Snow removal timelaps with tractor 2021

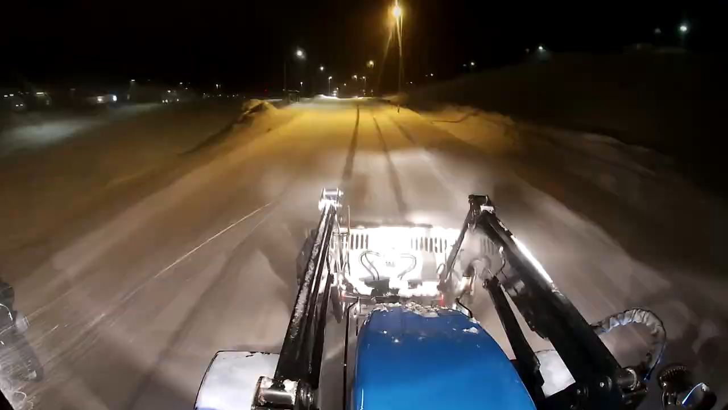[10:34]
So if you have any good ideas how I could mount a camera that would both see, or two cameras that would see, the bucket and the snowblower.
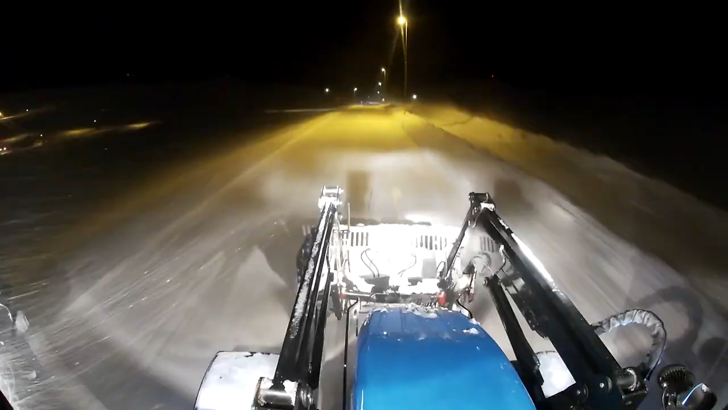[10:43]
The problem with the snowblower is sometimes I'm throwing the snow to the right, sometimes I'm throwing the snow to the left. If not, I would just put a GoPro up on the roof and filming back, and one on the front filming front like today.
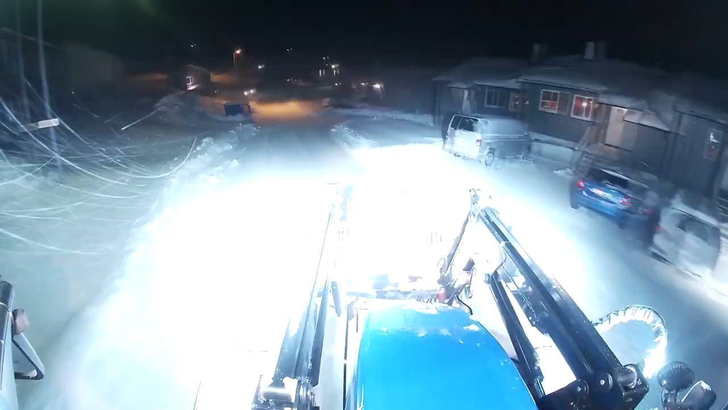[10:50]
But then I have to angle those for whichever direction I'm putting the snow and stuff like that.
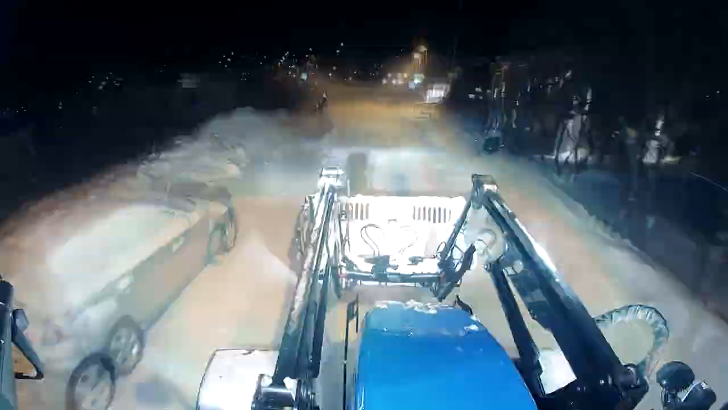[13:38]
It's going around the town clearing snow, and I normally start as close as home as possible with the first job, and then I work my way out of there.